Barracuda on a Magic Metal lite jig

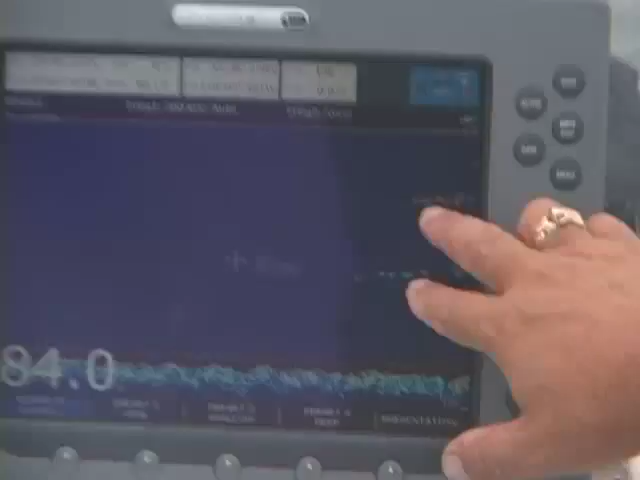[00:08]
You can see right here we've got more barracuda coming up on the surface,
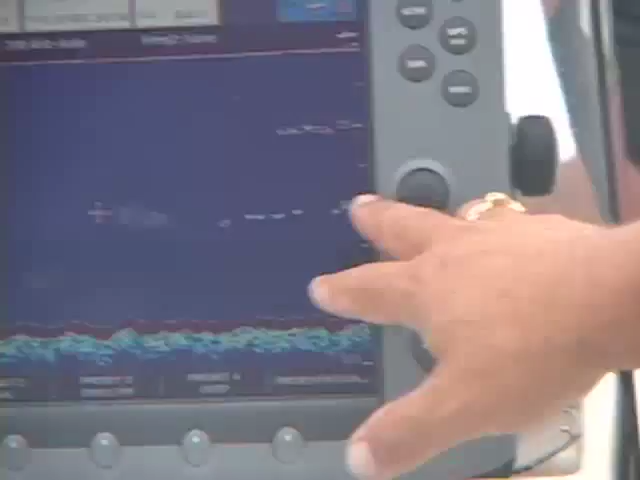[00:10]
these are sandbashed a little bit deeper, and every time I've been seeing those marks come by, I've been throwing a jig and caught a few already.